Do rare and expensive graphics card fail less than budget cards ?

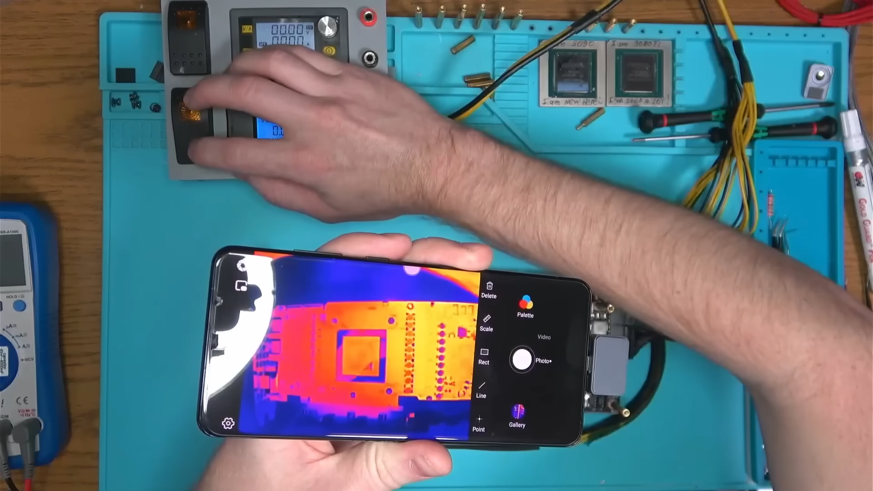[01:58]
I'll power the board and start aimlessly pointing this thing around the board. Hopefully something's going to show up. And after doing that for a while and not finding anything right away, I will pop the micro lens on this camera, very handy by the way, and start looking up close. And yes, the suspected driver MOSFET is indeed blown and we need to replace it. This is a common point of failure that just happens for no reason at all, so let's replace this one and see if that helps.